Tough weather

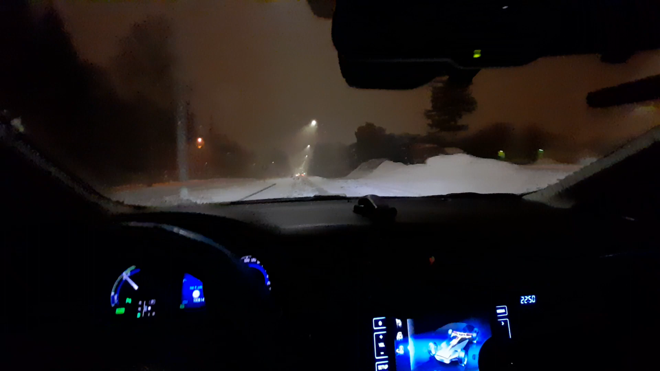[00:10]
it's kind of messed up pretty messed up the I barely can see through this nose like you know this blizzard I don't know what's gonna happen in the morning well at nighttime I think it's gonna cover my car